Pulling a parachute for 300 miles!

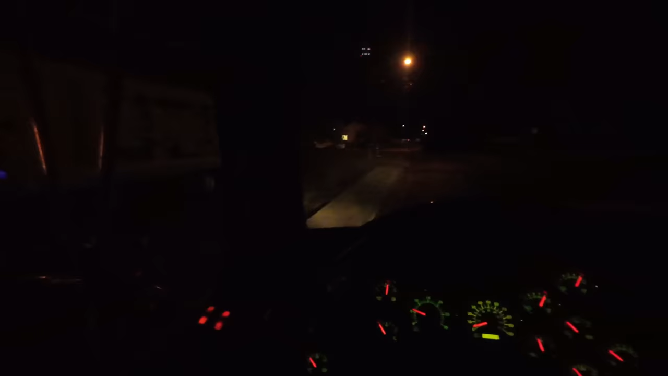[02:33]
We are here. That is the one we're picking up right there. That's a tandem axle. We're dropping off a single, but he's got a little trailer, so I guess that's still fine. All right, let's